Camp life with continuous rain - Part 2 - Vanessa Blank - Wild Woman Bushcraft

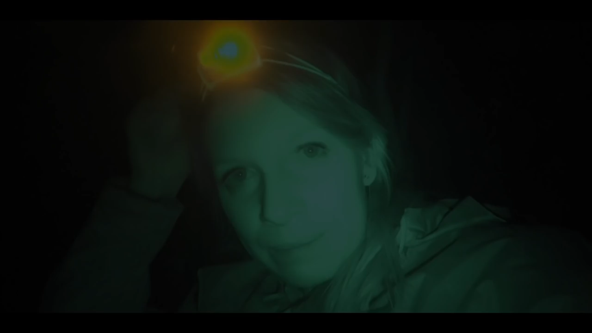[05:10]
I've bought me a new headlamp. It is from Petzl. I saw it since a long time and now I finally bought it.
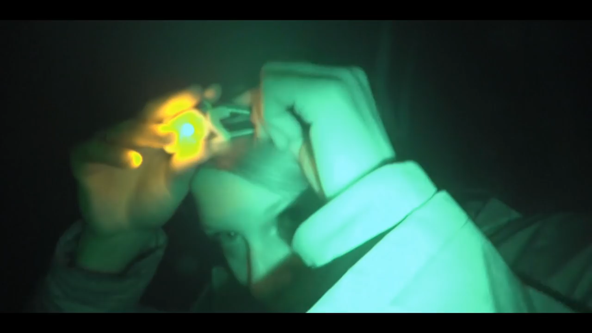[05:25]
I like it because it is here just a small string to fix it on the head, and it had,
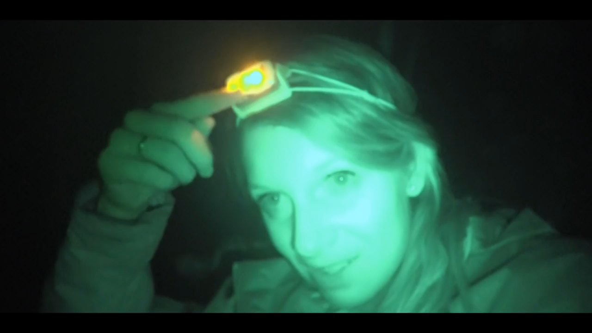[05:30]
you see it, red light and normal light. And the positive thing by red light is that you see your closer area, but a little bit away from you nobody can see those red light. So, and this is just great, those extra point my old headlamps doesn't have. So my sleeping setup is already ready.